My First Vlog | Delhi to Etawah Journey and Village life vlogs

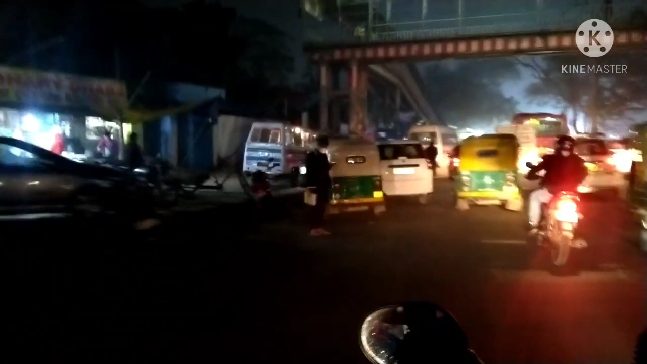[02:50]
ये आपको सामने दिख रहा है स्टैंड, ये ऊपर फ्लोट ओवर ब्रिज।